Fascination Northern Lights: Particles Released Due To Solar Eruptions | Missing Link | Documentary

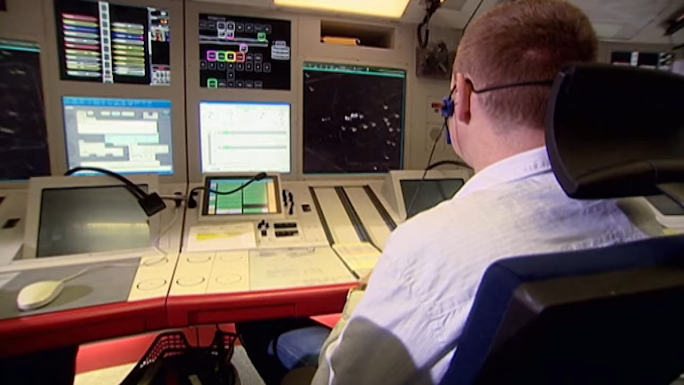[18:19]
The flight controllers track all the flight paths on the
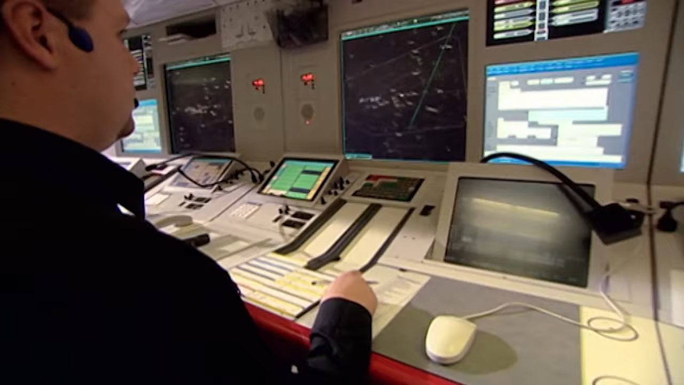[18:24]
radar screen and give precise altitude and direction instructions to pilots landing or taking off.
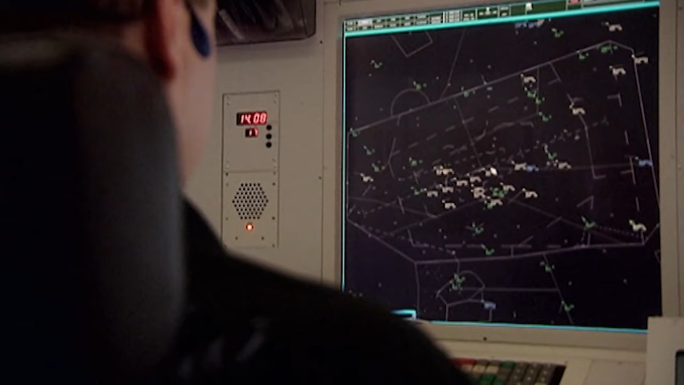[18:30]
Absolute concentration is required when the skies are teeming with aircraft.
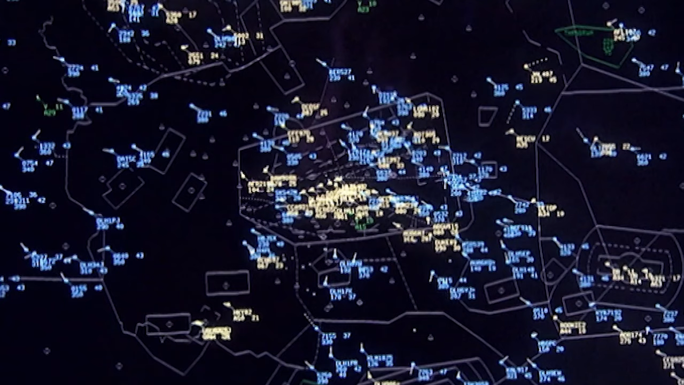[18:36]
Every dot on the screen represents hundreds of human lives.